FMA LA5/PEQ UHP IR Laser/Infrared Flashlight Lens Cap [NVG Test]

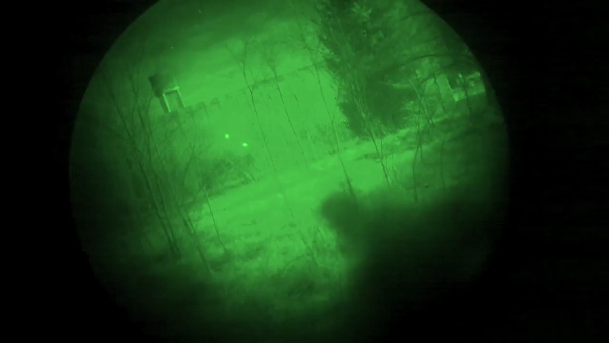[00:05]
Ciao a tutti, durante il mio ultimo Milsimop ho avuto la possibilità di testare l'ultimo laser e luce
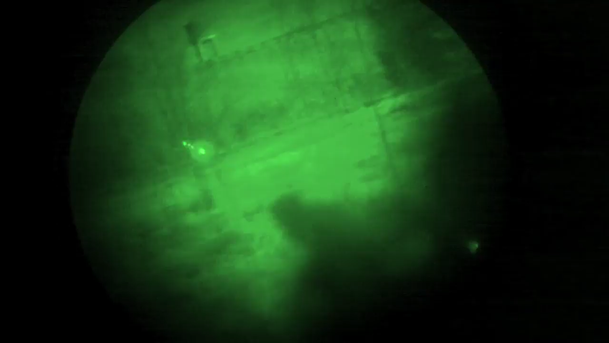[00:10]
del FMA-LA5 UHP ANPEC che ho risultato un po' di tempo senza essere capito di evaluare queste funzioni. Mi ero molto impressionato con l'ultimo laser di Infrared.
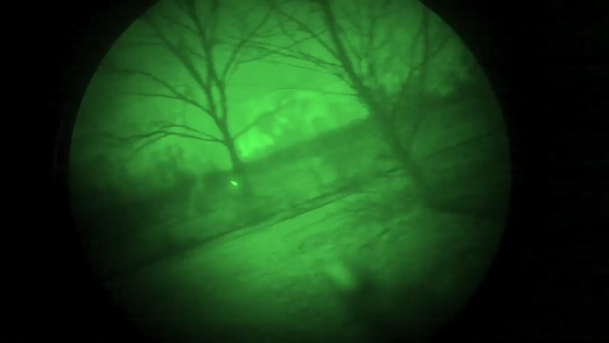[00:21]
Questa cosa è abbastanza potente,
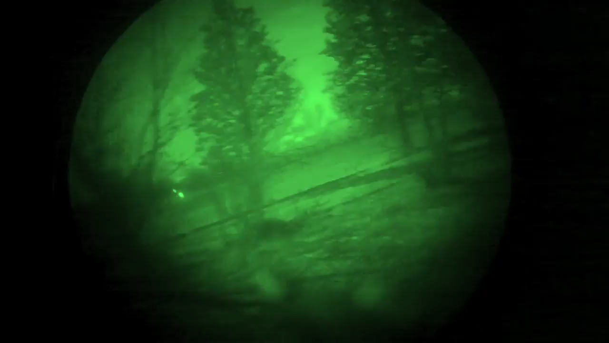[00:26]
ho potuto arrivare un po' di tempo con il laser, ancora un punto di vista chiaro e ben definito laser.
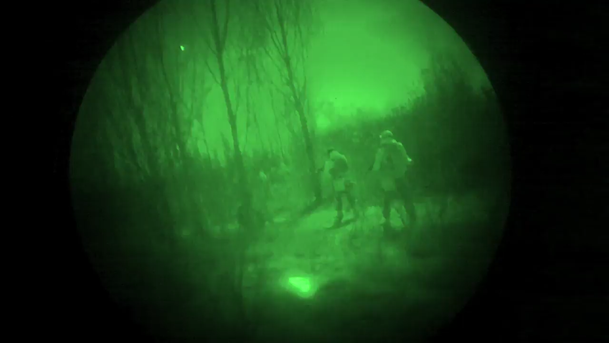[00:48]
ovviamente l'IR laser non è visibile in qualsiasi modo.
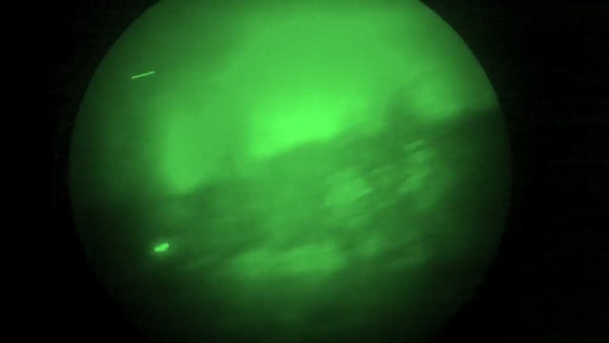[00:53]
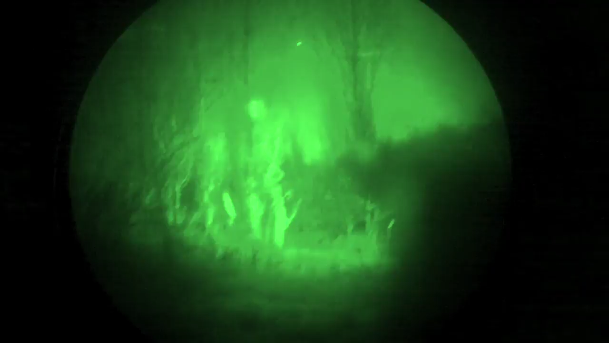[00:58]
spieghi con Gogglese di Night Vision è in realtà abbastanza difficile, l'IR laser sicuramente darà l'ultimo, o almeno un punto di vista di referenza.
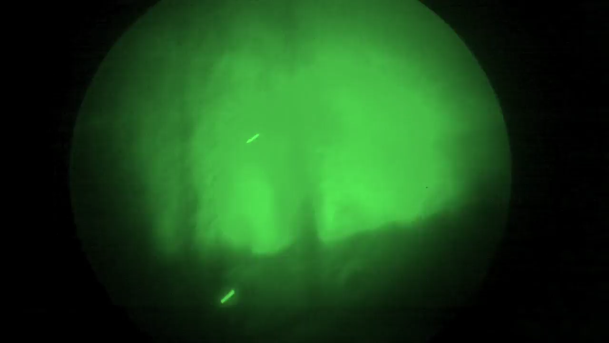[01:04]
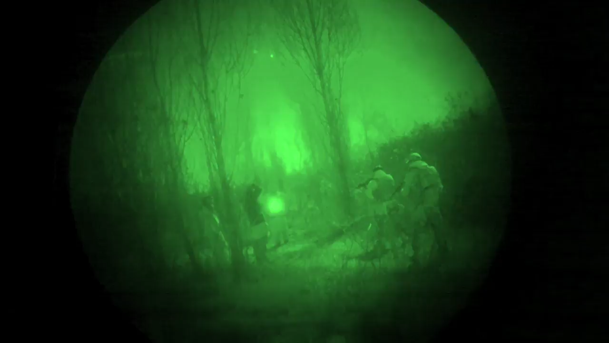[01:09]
Sto spiegando il laser a questi bambini che sono almeno tre milioni,
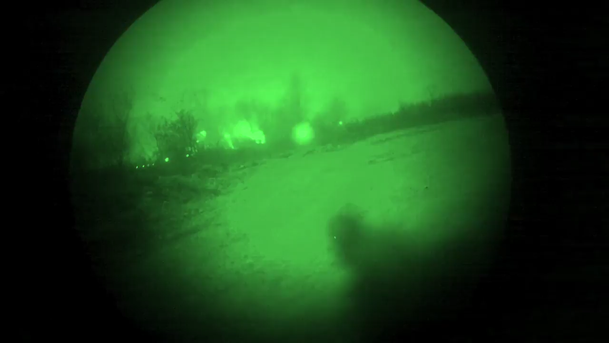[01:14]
e in realtà è abbastanza meglio che la camera. se avete avuto alcuni NBG, questo è sicuramente un prodotto che mi raccomando, altrimenti ancora preferisco il FMA-AMPEG-15 con il laser verde, che è sicuramente più potente che questa.
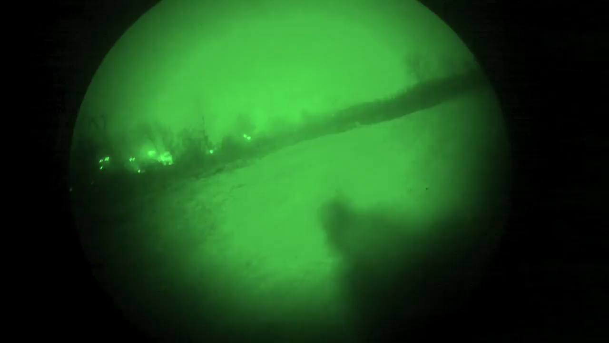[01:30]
Nella notte, sull'IR flash light cap, su questa unità di spec, scusate, ma è abbastanza più utile.